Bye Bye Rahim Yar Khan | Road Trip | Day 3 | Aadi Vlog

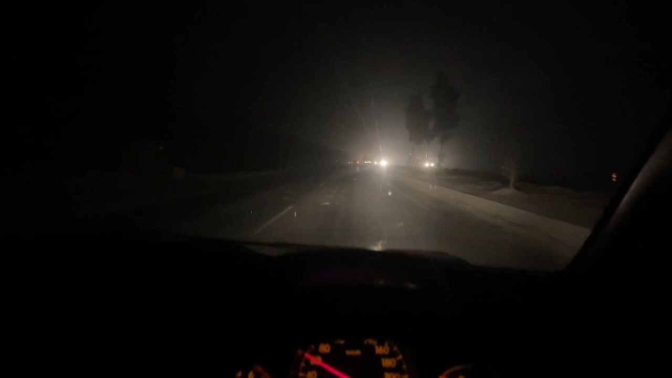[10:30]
खा पी के हम लोग निकल चुके हैं, ये थोड़ी थोड़ी सी शायद धुंध है, पता नहीं क्या है यार। तो बस यार, अब हम थक चुके हैं बहुत ज़्यादा, तो
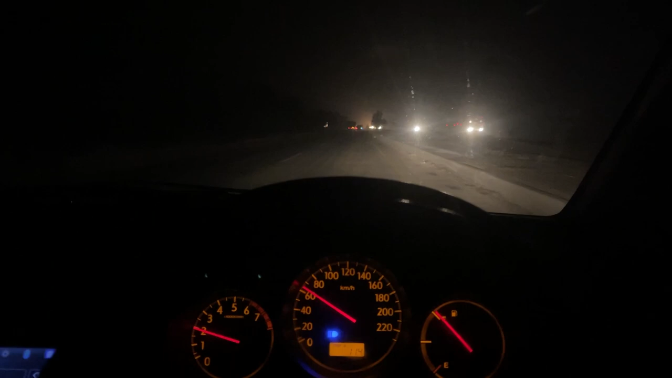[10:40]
माइट भी पॉसिबल है मैं व्लॉग एंड कर दूं, लेकिन थोड़ा सा भी देखते हैं कहीं रुका वुका तो आपको वहाँ के मंजर शंजर दिखा दूंगा। तब तक ज़रा चलो ना मेरे साथ। उससे नफरत करते हैं ना, जो मुझे हेट करते हैं, उनको मैं एक एक देना चाहूँगा। चाहिए तो बताओ।